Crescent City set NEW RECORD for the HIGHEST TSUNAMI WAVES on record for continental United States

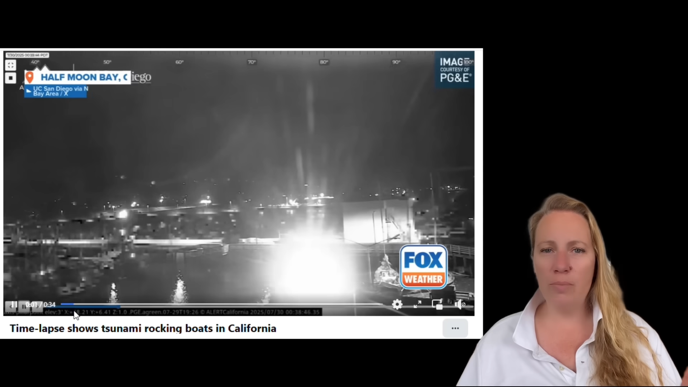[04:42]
where you see the boats are going up and down and up and down. This is this is of course sped up the video. It's not the normal speed, but you can see.